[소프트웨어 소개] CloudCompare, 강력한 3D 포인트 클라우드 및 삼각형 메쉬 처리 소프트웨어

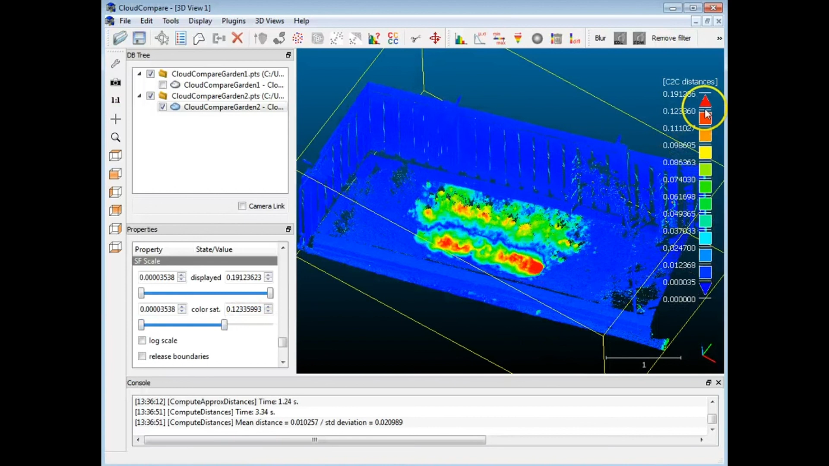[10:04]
Okay, so now the areas shown in red are greater than 12 centimeters or so. And that is basically how you do the deviation analysis.
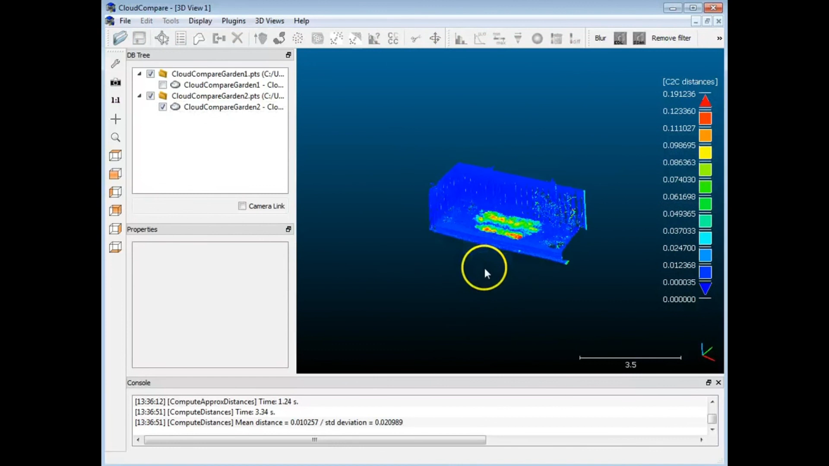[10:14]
I realize it's sort of a basic tutorial, but hopefully that will get you going. I should mention that there are some other tools as well on subsampling. This is also useful if you have a very, very big point cloud.
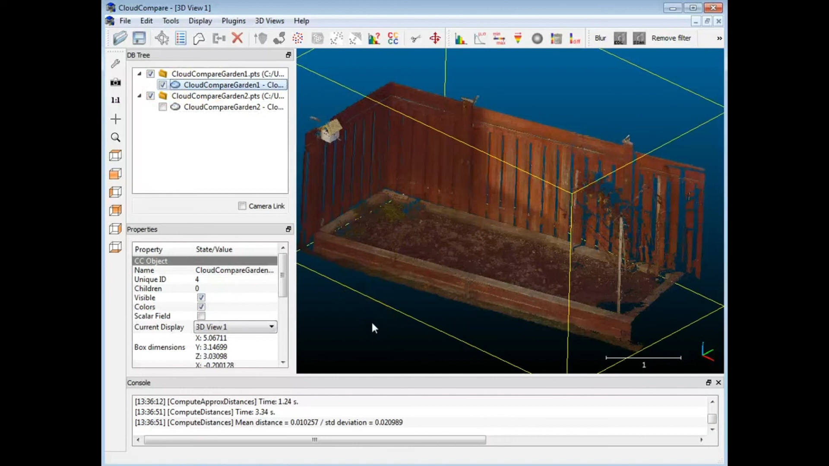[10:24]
There's an icon here for subsampling. And if I click that, you can set the number of points that you want out of this particular point cloud.
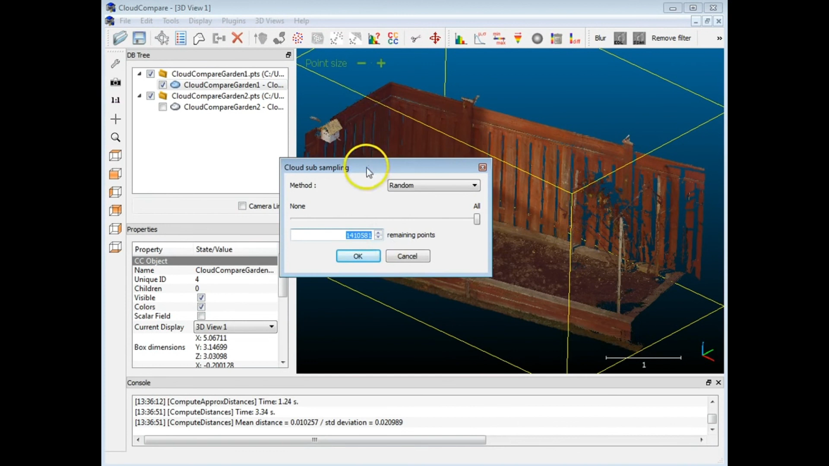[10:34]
So if this was a 50 million point cloud and I only wanted to work with,
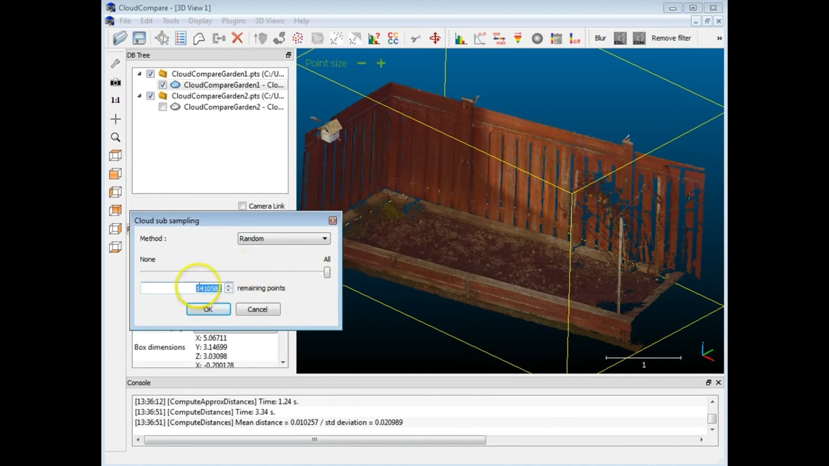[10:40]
I don't know, maybe 100,000 points, I could just set 100,000. It'll do a random sampling. I'll hit OK.
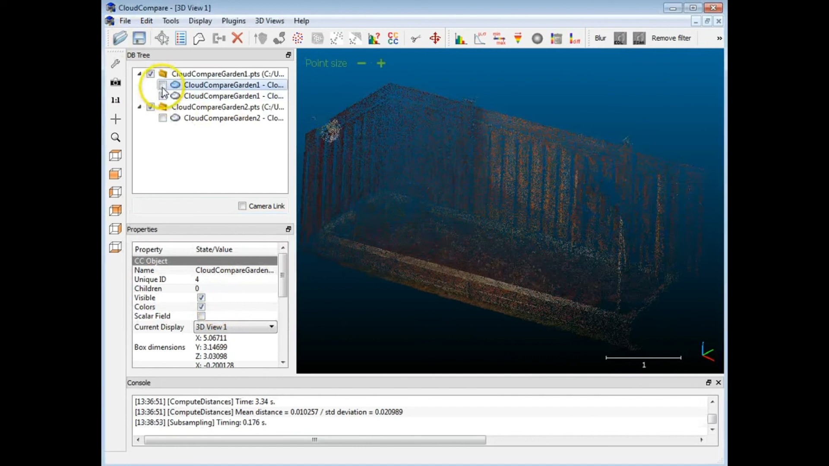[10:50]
And you can see that it's already brought it up here. And I've got a point cloud that is easier to